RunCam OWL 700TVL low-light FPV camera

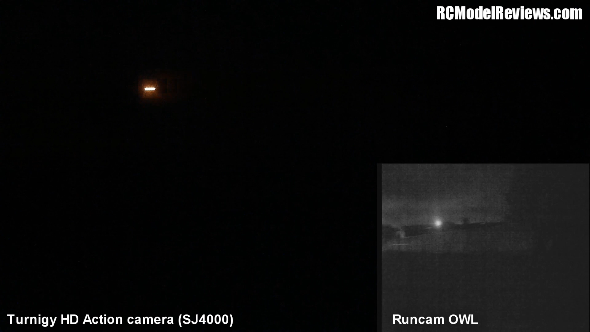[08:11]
just the ambient lighting street lighting really lighting lights things up but over here I'm afraid yeah we can see a tree but
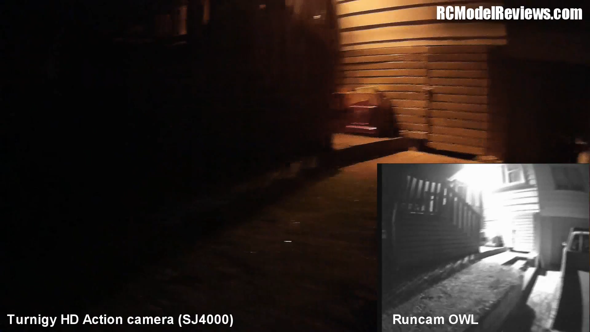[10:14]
As you can see the outside light here has really lightened things up. And we've dropped, there we go. So we've got colour. See the noise coming up there. And it goes into black and white. Then we've got colour.